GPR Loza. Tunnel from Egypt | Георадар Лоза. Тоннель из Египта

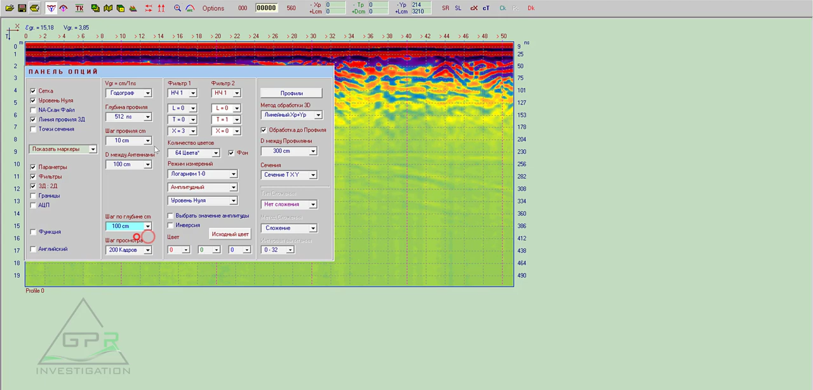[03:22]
Он тоже выполнен в развертке 512. Здесь можно увидеть время, 509 наносекунд сейчас, но чтобы увеличить его до 256 наносекунд, нужно просто нажать вот эту кнопочку CT, изменить файл по оси Y.
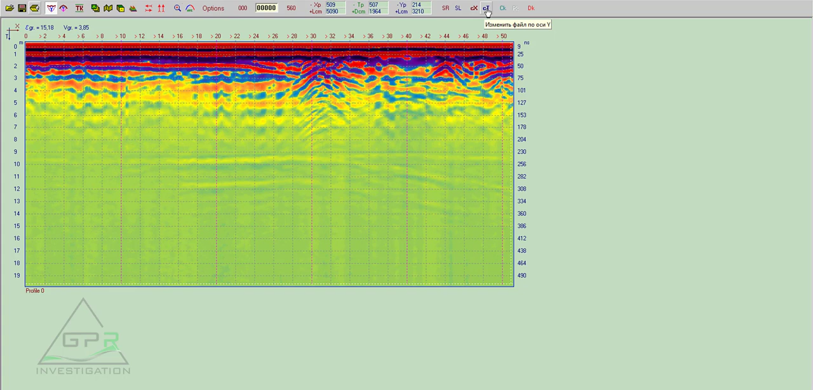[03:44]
Файл будет увеличен. Все. Нажали. Файл увеличился. Здесь мы видим все сигналы от туннеля. От одного туннеля видим вот второй туннель. И может быть даже третий. Все дальше. Для работы вы можете сохранить этот файл в формате GIM.
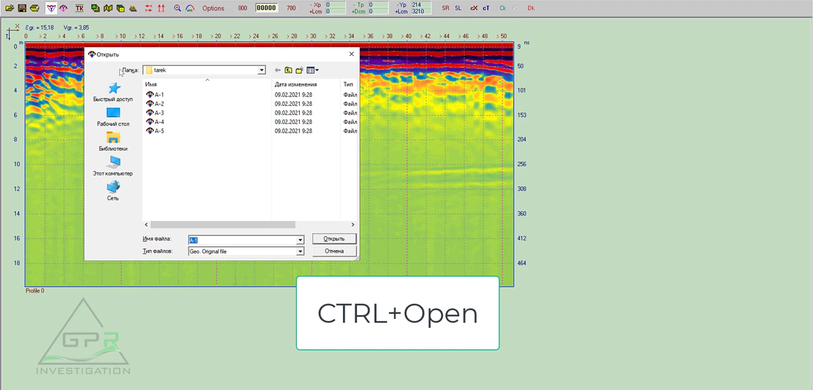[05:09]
open, click here, A2, and the second file will open here behind this one. The signal from tunnel.
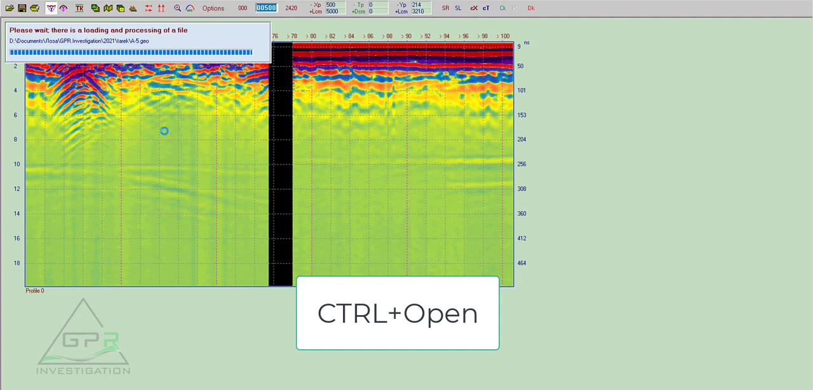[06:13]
And again, and after, if you need a change time, just click here, and this feature will be work, this operation will be work for all sections. Yes, so you see here, for all sections is the same,
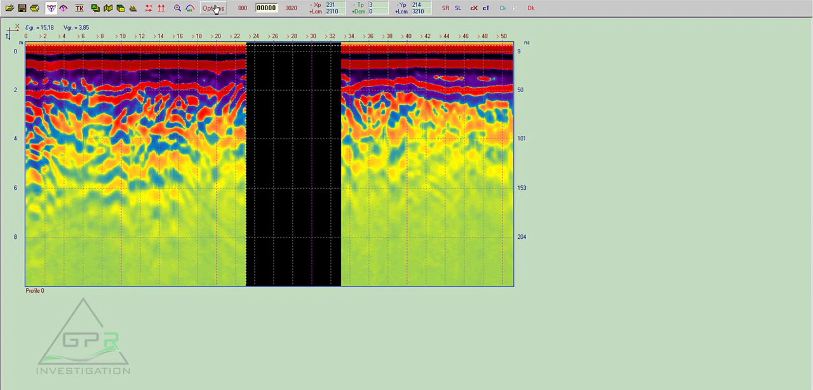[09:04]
If you need delete these sections, so what we have to do? Just sure make sure if in the step of review the frames enough, so we need to delete over 3 full frames.
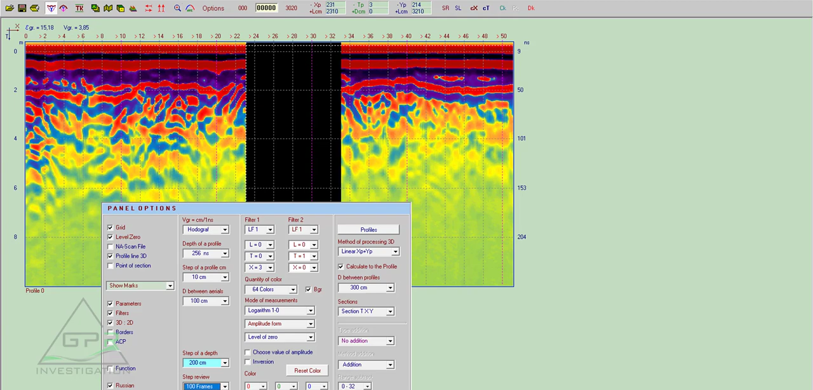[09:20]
So here choose 300 frames, click here and click here, delete frames. Yes. То есть, чтобы удалить нужный размер разреза, нужно просто удостовериться в том, что вы отрежете правильный кусок.
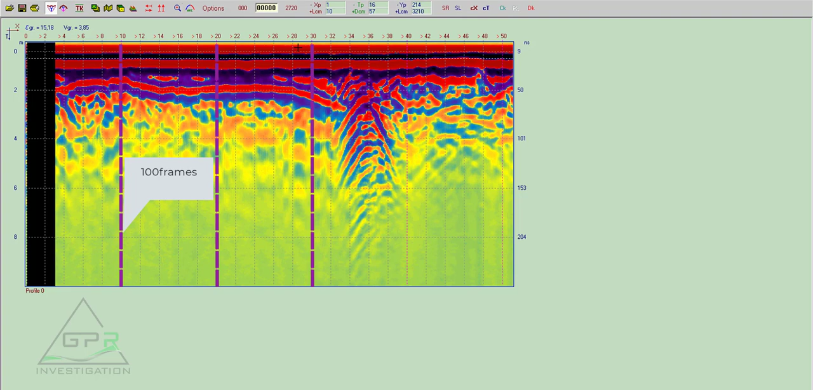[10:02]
Одна такая секция — это 100 кадров. А вот это расстояние между фиолетовыми значениями, с фиолетовыми рисками, это как раз 100 кадров. Убедитесь, что вы их отрежете и переместите курсор в начало этой секции, которую вы хотите отрезать, и нажимаете Delete, и все у вас получится. Okay, if you did this, just click here.
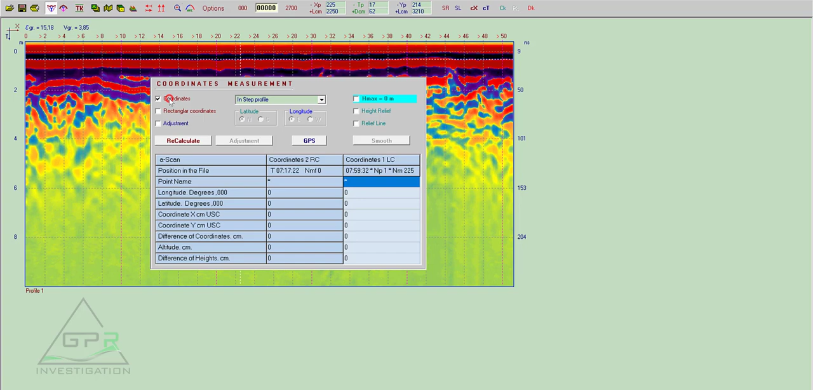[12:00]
И здесь будем делать по шагу профиля. Шаг профиля, координаты, и убедимся, что у нас шаг профиля 10 сантиметров.
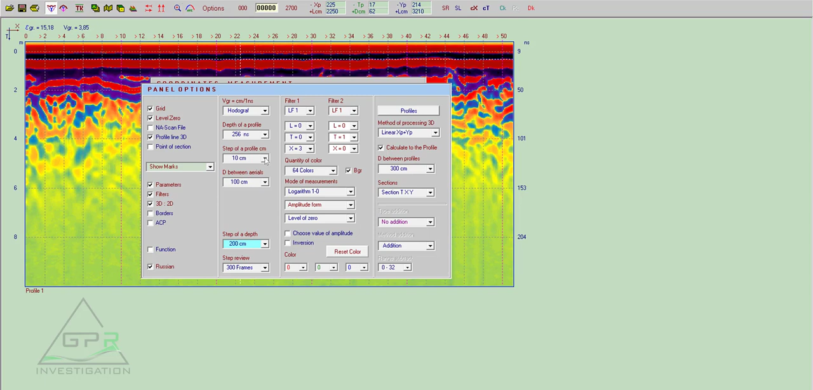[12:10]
И теперь, после того, как он нам сделали recalculate, все те же функции, и нажимаем Adjustment.
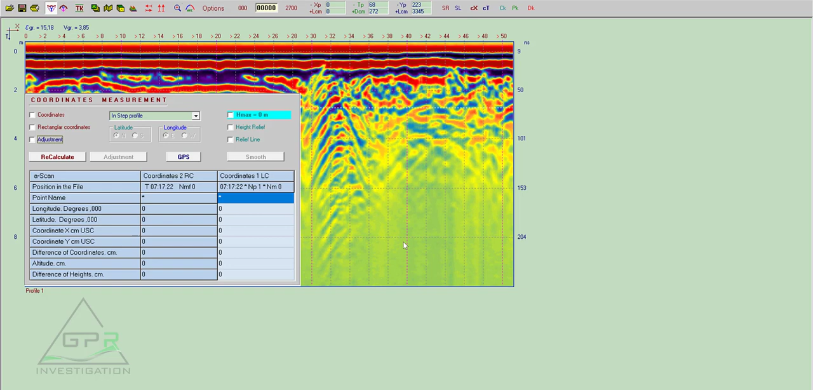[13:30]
Окей, пересчитала. Done. Закрываем. И теперь нажимаем любой точки на разрезе. Например, в вершине этого this tunnel. Somewhere on the top.
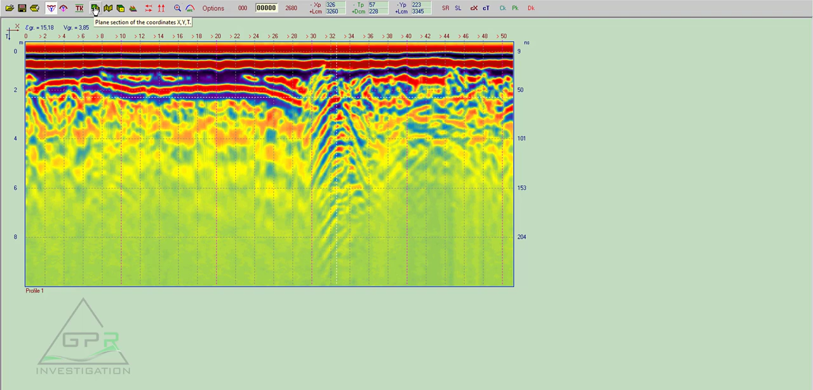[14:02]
And click for to the view. Blunt sections.
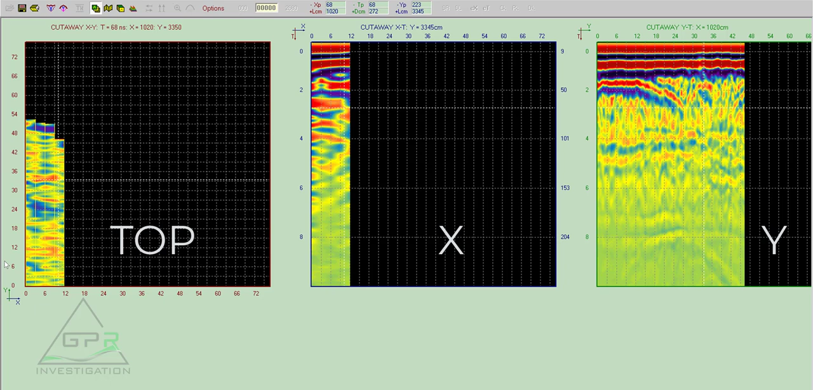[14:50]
поперечный, и продольный разрез по оси Y, X, X, Y, and top view. Try to find our tunnel, somewhere here, this one, click. И мы видим вот эту зонку. Можно кликнуть после первого профиля.